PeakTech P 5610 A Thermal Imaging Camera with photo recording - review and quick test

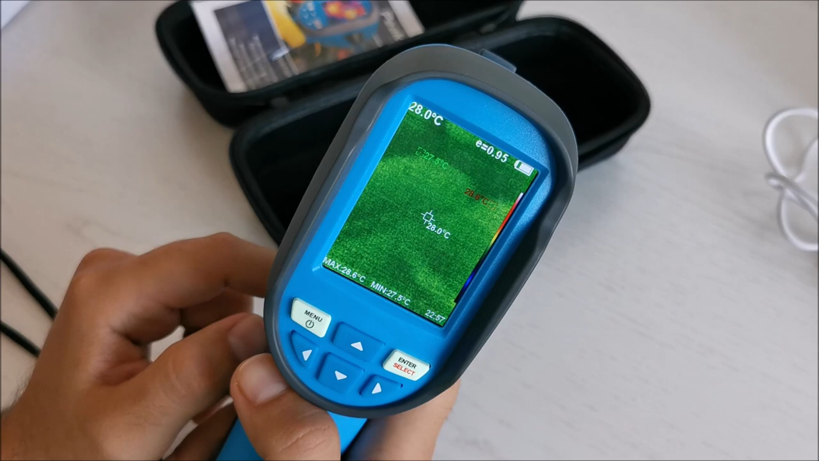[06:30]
On screen: spot 28.0°C, max 28.6°C
Hello there! Oh this is so cool!
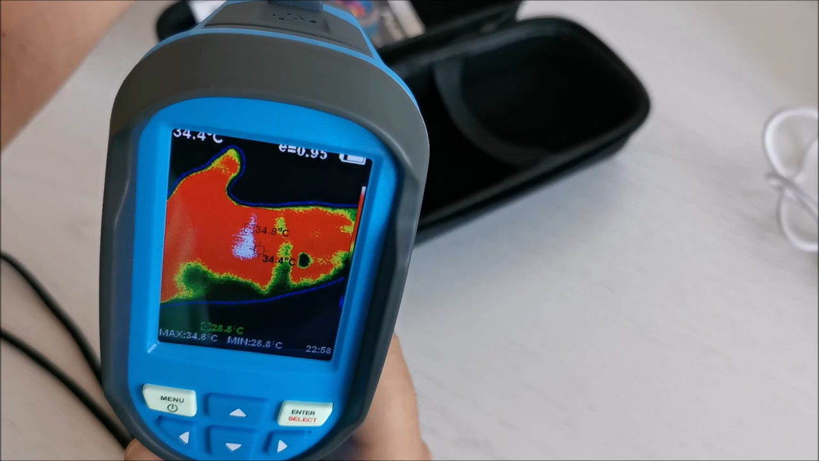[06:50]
On screen: spot 34.4°C, max 34.8°C, min 28.8°C
So my palm has about 30 almost 35 degrees at this moment. Battery as you can see almost fully charged.
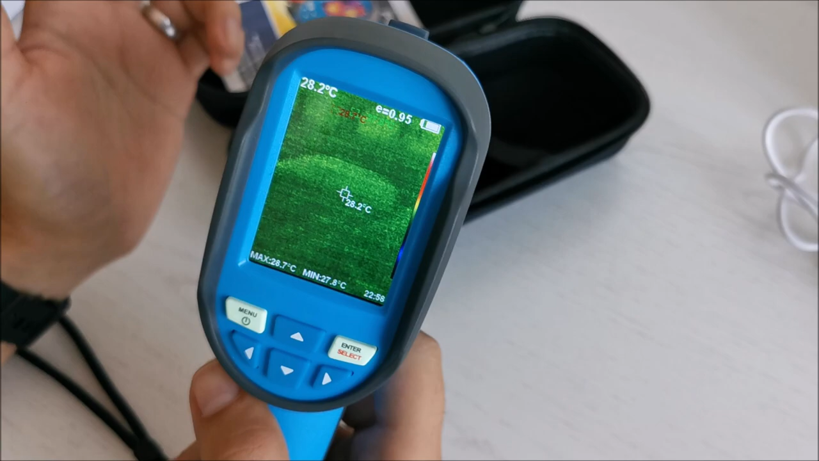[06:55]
On screen: spot 28.2°C, max 28.7°C, min 27.8°C
How do I enter the menu? One quick tap images color palette. As I told you I think from this I have no idea exactly how to...
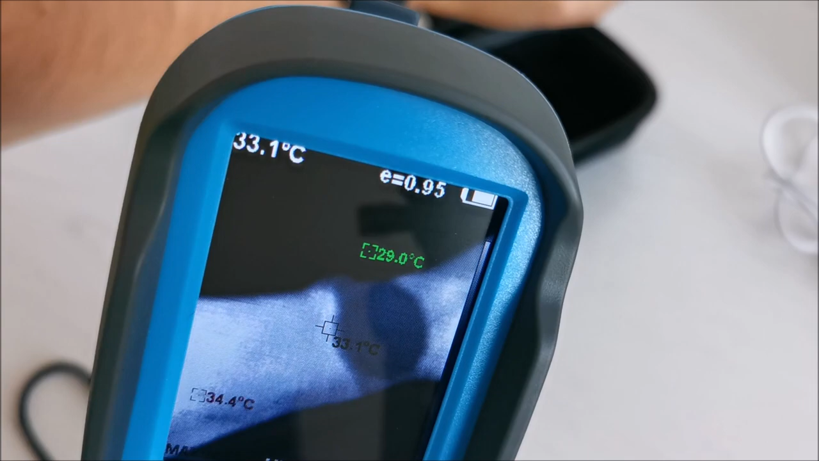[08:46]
On screen: spot 33.1°C, max 34.4°C
You can see my watch way less hot.
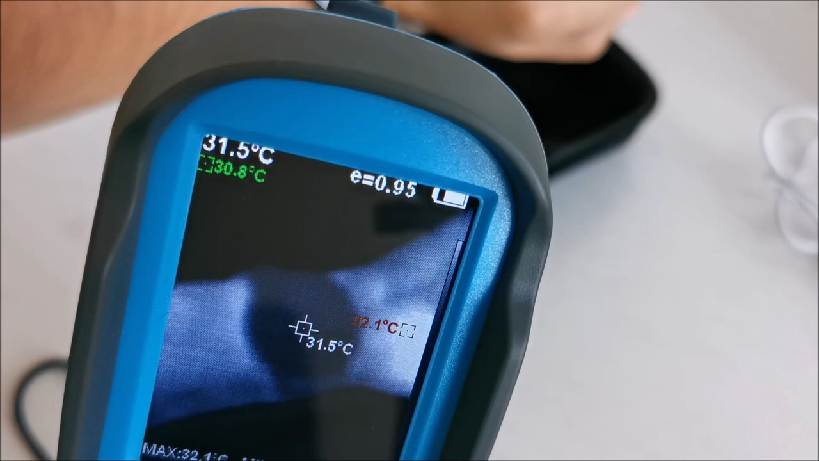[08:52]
On screen: spot 31.5°C
31 degrees compared to my hand 35. Oh man. This is cool. This is really cool.
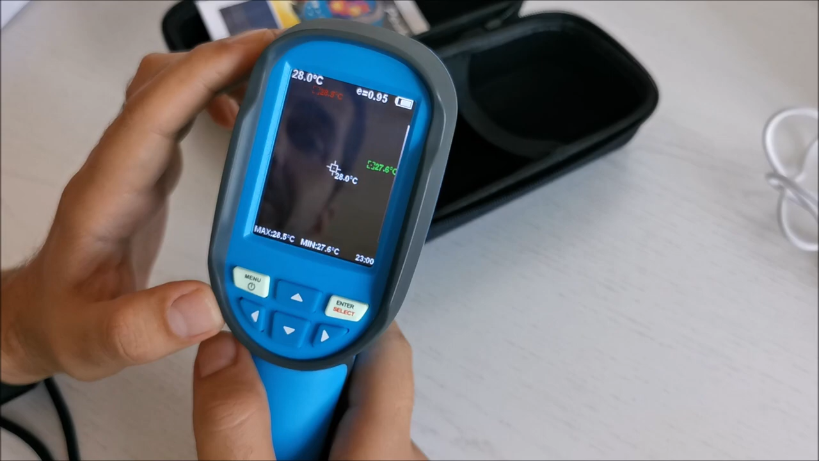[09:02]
On screen: spot 28.0°C, max 28.5°C, min 27.6°C
Let me get into the manual and see what we have more.
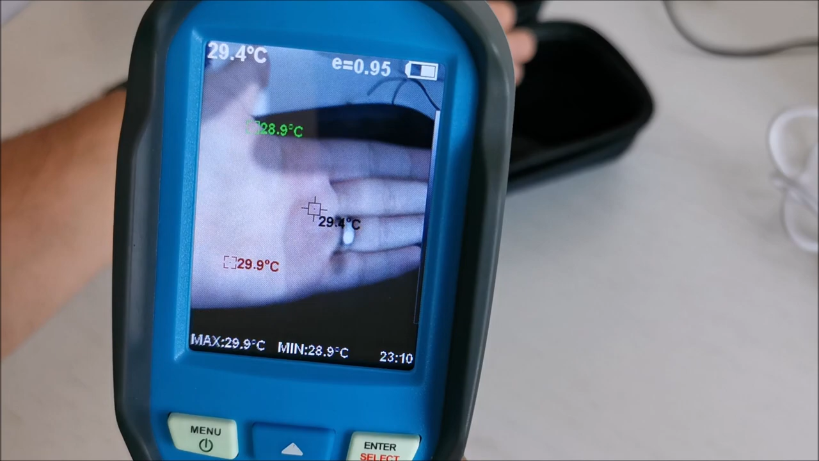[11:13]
On screen: spot 29.4°C, max 29.9°C, min 28.9°C
If you see that it's a bit a
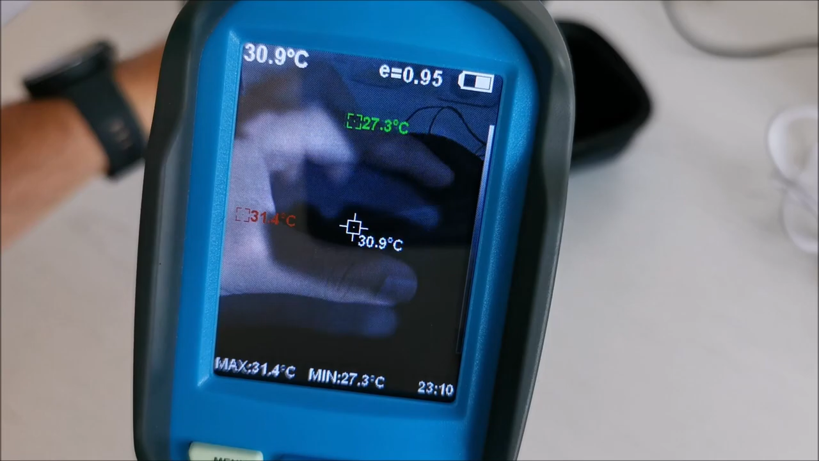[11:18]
On screen: spot 30.9°C, max 31.4°C, min 27.3°C
bit of a difference in position of the thermal and normal image is because these things are not in the same position.
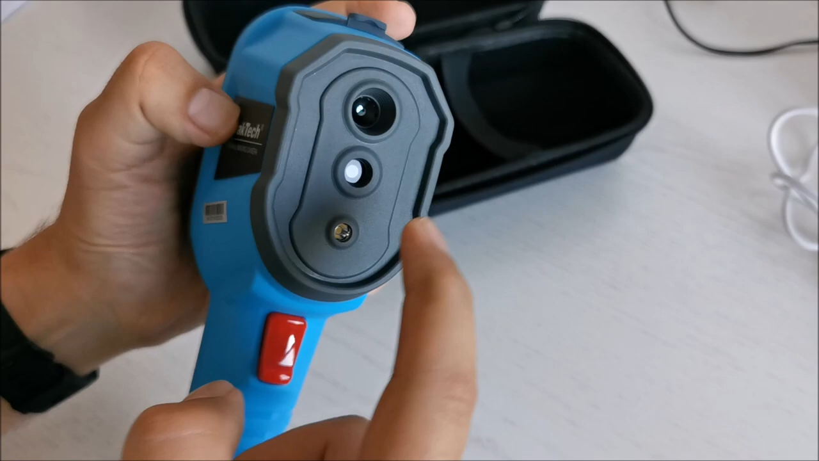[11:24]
So both of them see a bit they have a spacing between them.
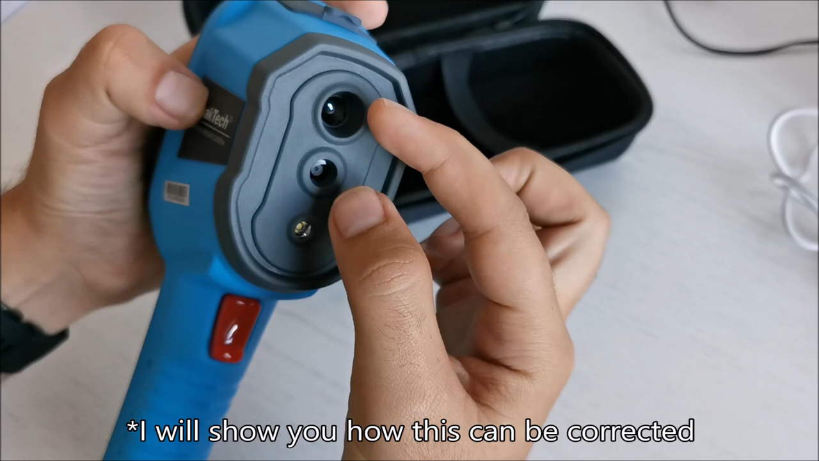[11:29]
You will take that into consideration when you are measuring something.
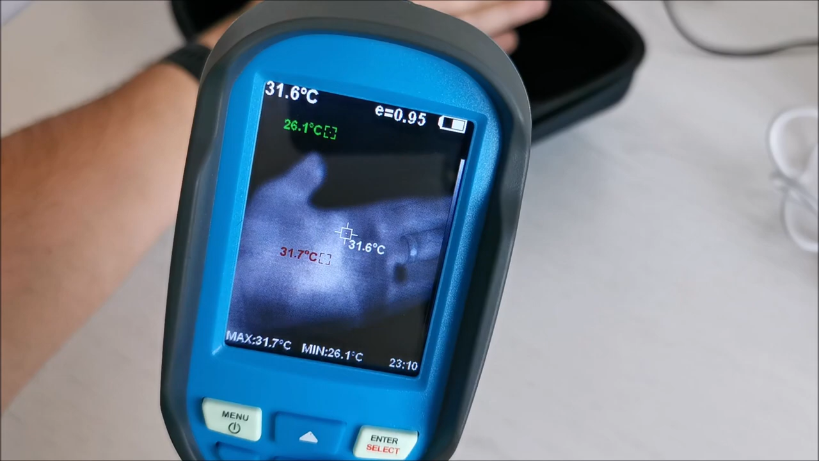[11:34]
On screen: spot 31.6°C, max 31.7°C, min 26.1°C
And I can go through this and now I'm full infrared or full standard picture.
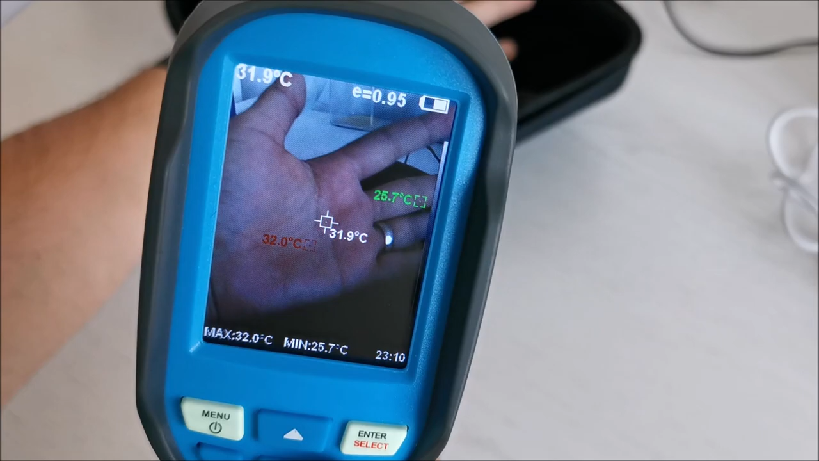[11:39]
On screen: spot 31.9°C, max 32.0°C, min 25.7°C
Because for some things let's take that into consideration.
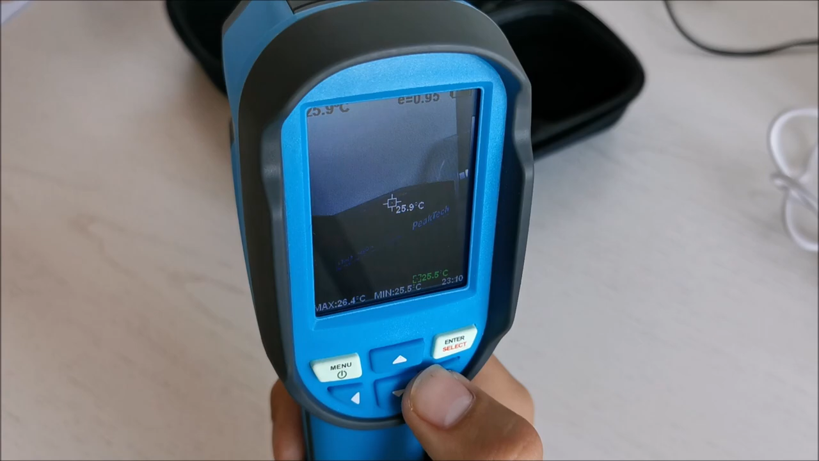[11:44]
On screen: spot 25.9°C, max 26.4°C, min 25.5°C
For example that area in full standard picture hopefully you can see something.
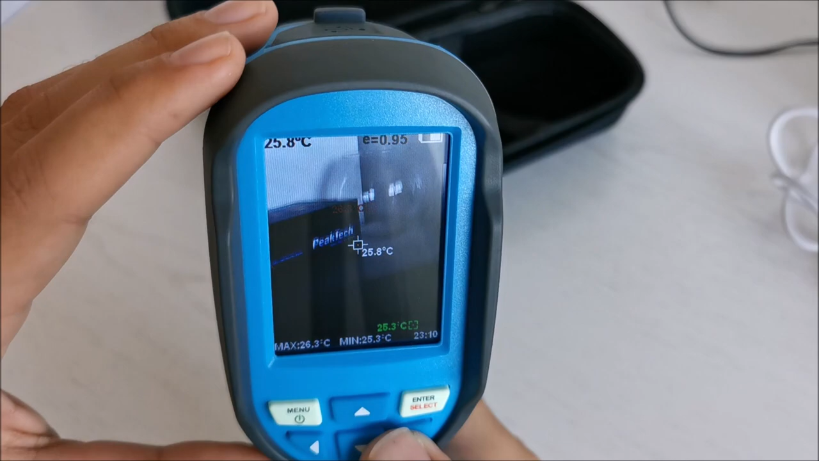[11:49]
On screen: spot 25.8°C, max 26.3°C, min 25.3°C
You see stuff. If you go to full infrared
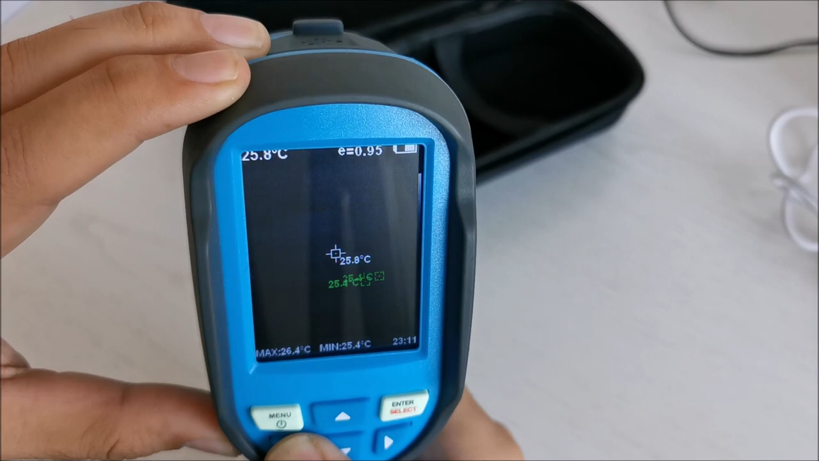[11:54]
On screen: spot 25.8°C, max 26.4°C, min 25.4°C
well basically there's kind of nothing. So then you go somewhere in between and you have an idea okay there's something there and that's the temperature.
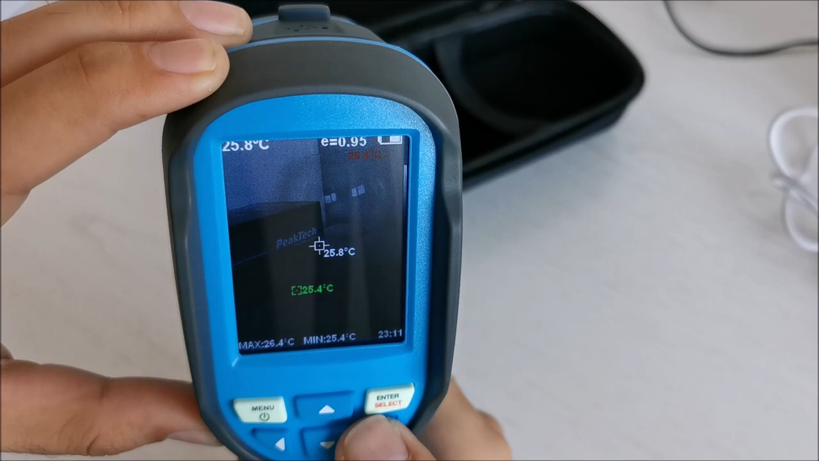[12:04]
On screen: spot 25.8°C, max 26.4°C, min 25.4°C
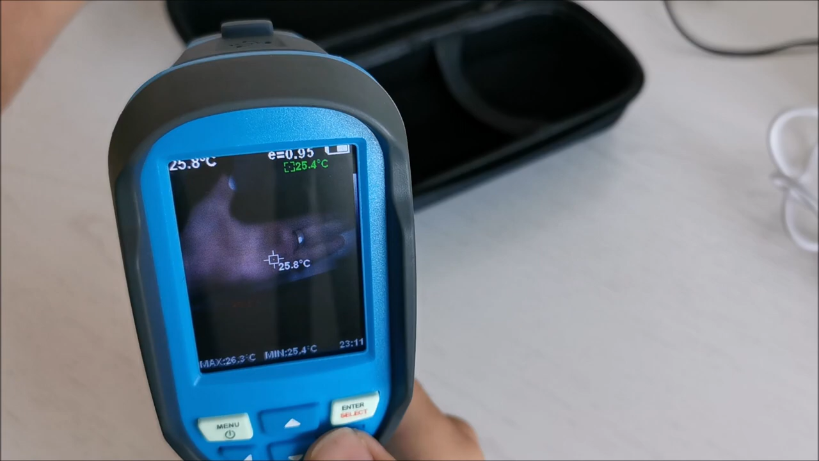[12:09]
On screen: spot 25.8°C, max 26.3°C, min 25.4°C
If you put your hand obviously it will show at least in my color mode it will show the my hand whiter because that's the hot spot.